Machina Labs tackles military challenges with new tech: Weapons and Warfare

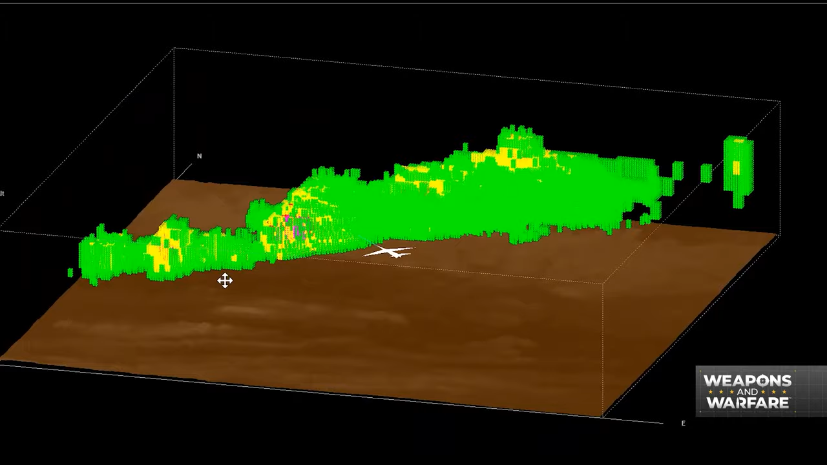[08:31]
When it comes to hazard features, it does some very unique things as well.